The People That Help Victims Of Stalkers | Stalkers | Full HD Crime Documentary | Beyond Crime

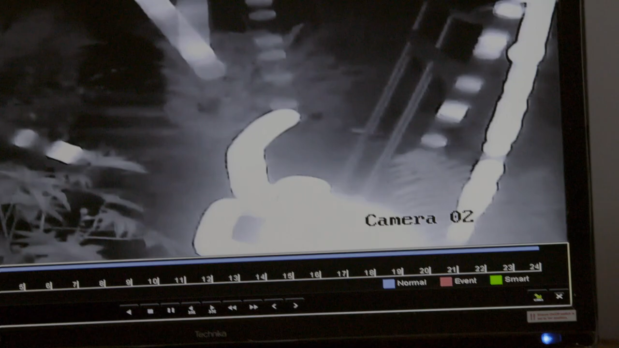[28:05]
Over recent weeks, Melissa and her mum have become more fearful.
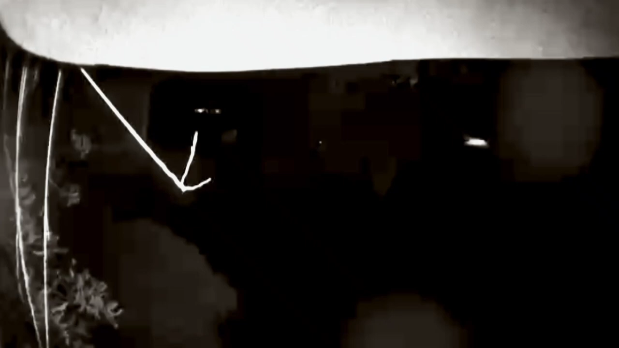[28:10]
A few nights ago, a torch appeared up the garden.
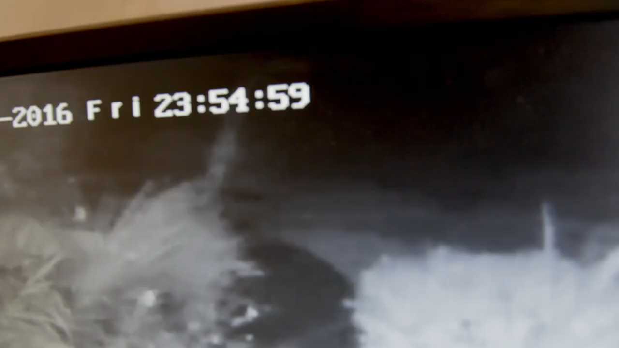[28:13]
It was dark, couldn't see who was holding the torch. And it moved about a bit.
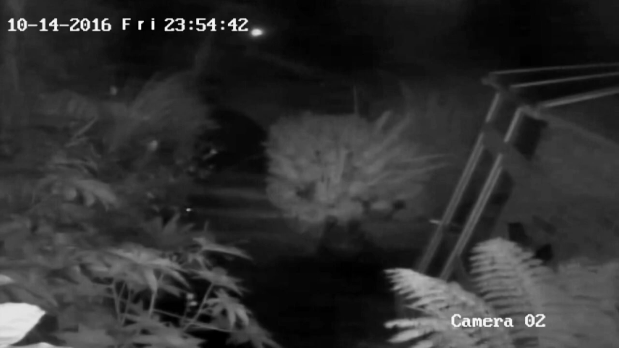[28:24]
Then it shone straight at the house as if to say, I'm here, I'm here, you know. And then he went. It's frightening. Fancy crawling around somebody's garden. Melissa hasn't seen her ex at the house since the police notice.
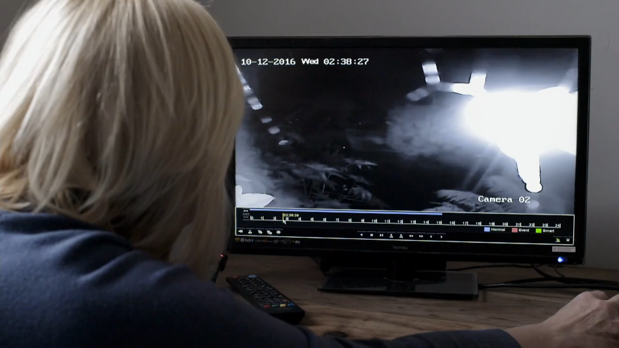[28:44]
But she can't think who else would be coming into her garden. I think he's staying away from the house so that he can't be seen.